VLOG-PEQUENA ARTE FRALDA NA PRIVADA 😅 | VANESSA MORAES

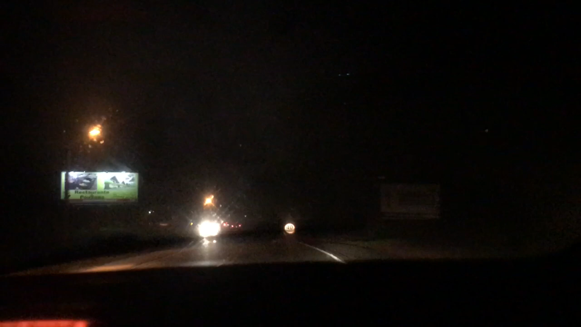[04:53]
Gente, olha só, é 6 horas da tarde e parece que é 10 horas da noite. Tá chovendo e tá muito escuro, né? Dá um abraço na vovó. Ai que gostoso, meu Deus.